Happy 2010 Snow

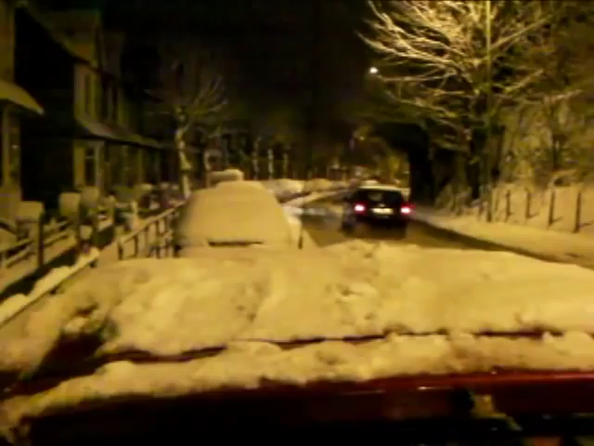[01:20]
And a little bit later, this is the Broadway in Pontypridd. There are papers in Bedwes.